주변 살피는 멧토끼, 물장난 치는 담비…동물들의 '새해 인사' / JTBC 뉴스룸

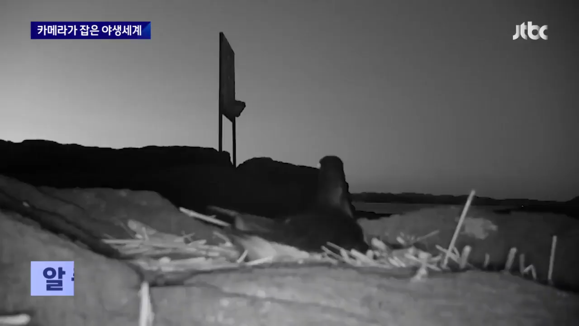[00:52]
알을 품은 어미 검은 머리 물대새는 며칠 밤낮을 꼼짝 않고 부활을 기다립니다.
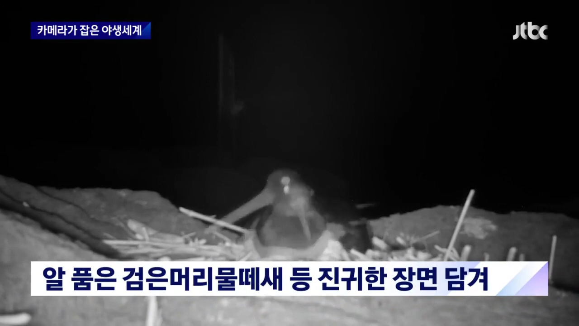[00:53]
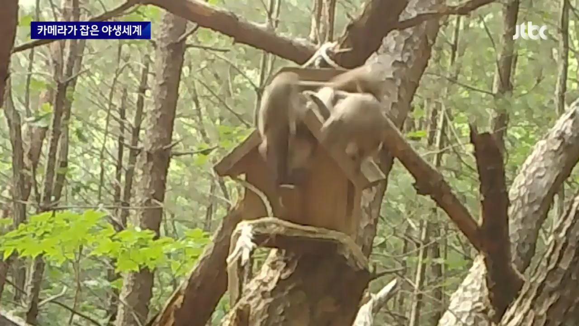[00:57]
하늘다람쥐 가족은 사람이 마련해준 집에서 장난을 치고 멸종위기
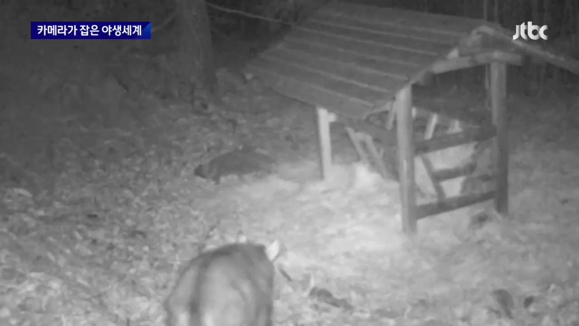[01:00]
야생 생물 1급인 산양은 마찬가지로 사람이 마련해준 건초를 먹으며 배를 채웁니다.